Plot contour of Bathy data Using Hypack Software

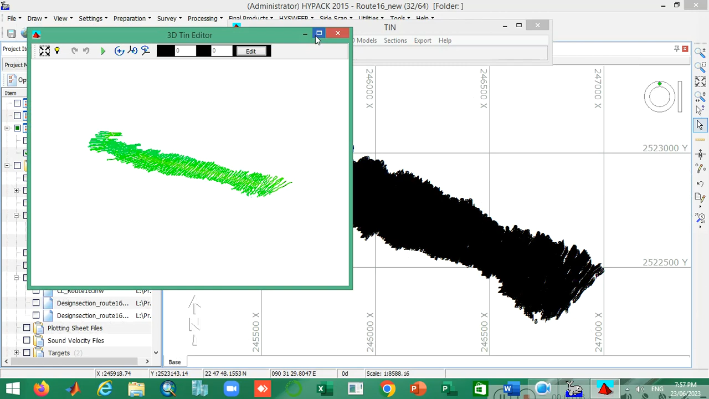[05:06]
edit it in you can also look that 3d look alike how it looks let's see
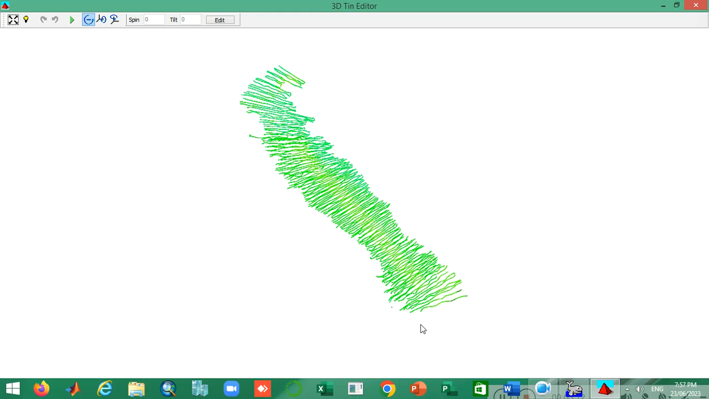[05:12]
you can also spin it okay this is my data set actually okay now
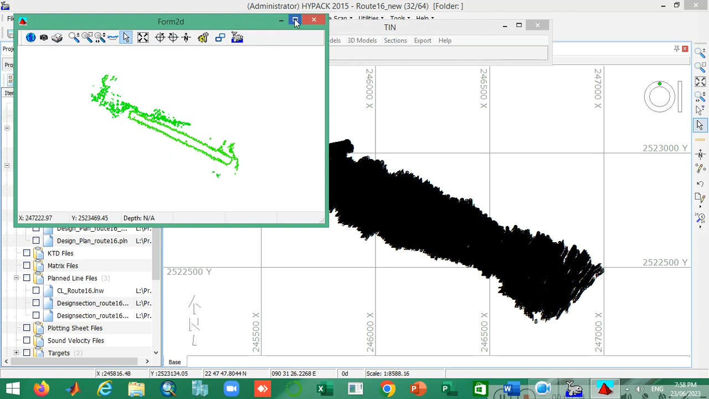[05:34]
move to the 2d model if i click on true then you can see the contour window and 3d model click it you can see the 3d model of the contour okay
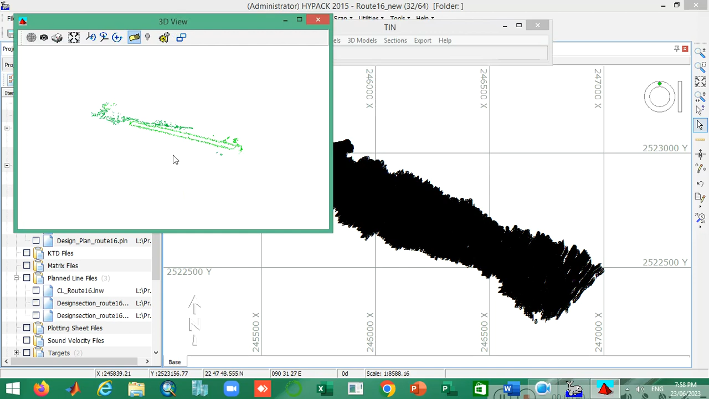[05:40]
now if i move to the export tab and here you go this is the option is called dxf you can just simply click click on it and
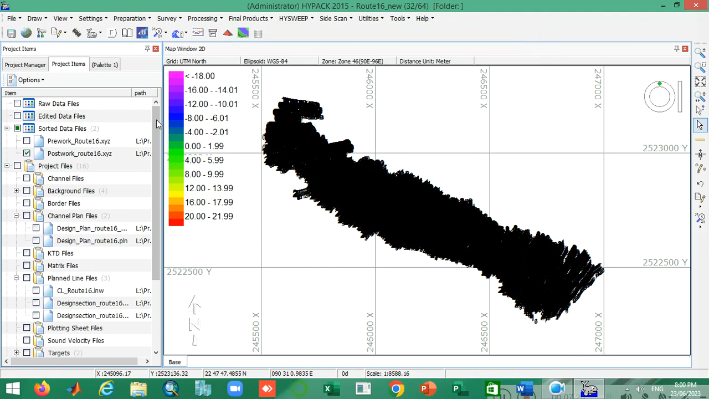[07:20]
change it what is my you have to inspect what is your highest and lowest rl
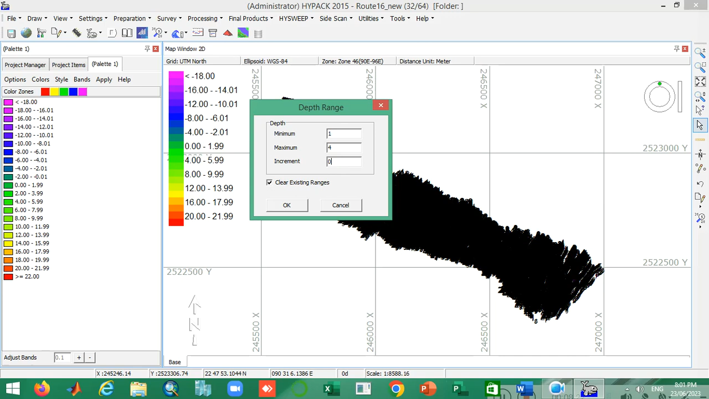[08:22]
level is one and the maximum level is four and the increment may be 0.5 0.5 okay clear existing ranges okay then you have to apply it okay now i apply this palette here so uh but i can i can't i can't see the reflection here also here
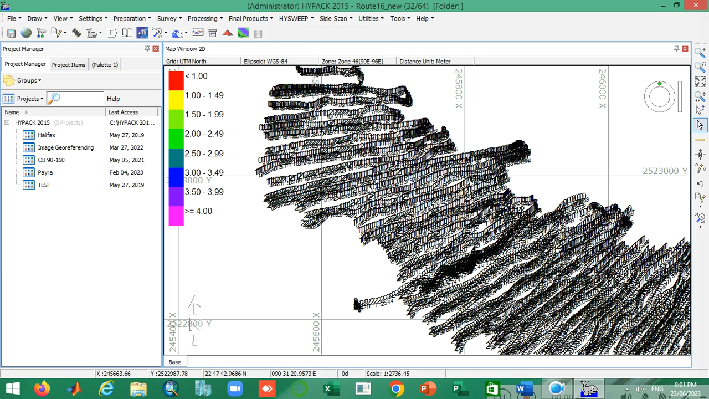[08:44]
if i want to see the reflection according to my palette then i go to